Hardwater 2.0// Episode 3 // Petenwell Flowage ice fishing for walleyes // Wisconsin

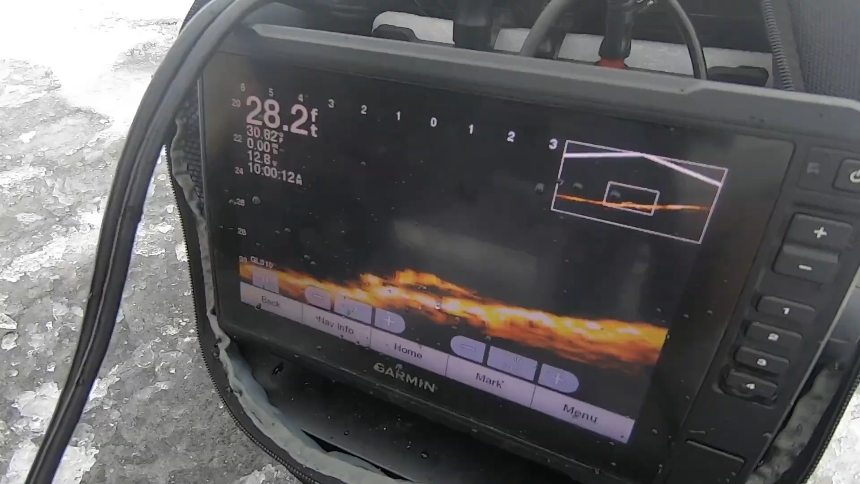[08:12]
On screen: depth 28.2 ft
You can see what's going on. I'm right on a tree down there.
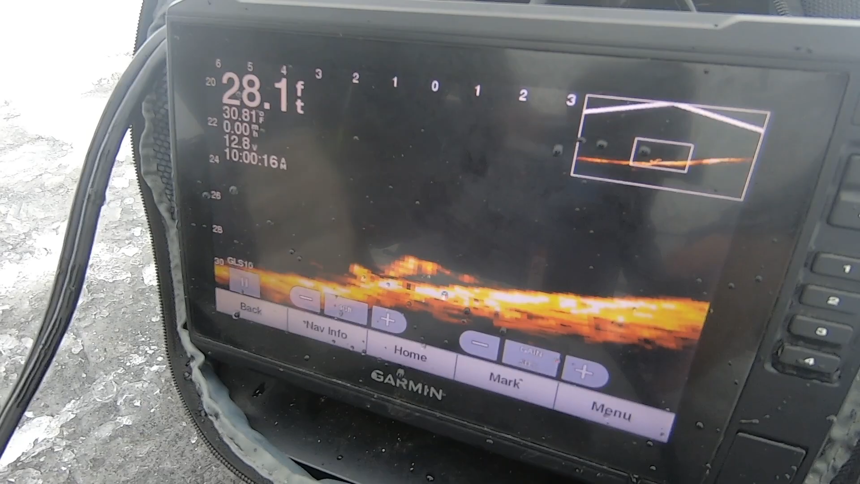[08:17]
On screen: depth 28.1 ft
And I seen him come in underneath the tree.